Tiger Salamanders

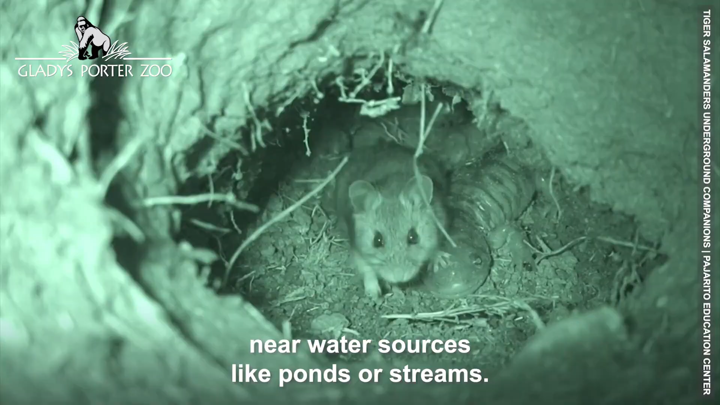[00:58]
Near water sources like ponds or streams, they often live in burrows left by other animals like rodents,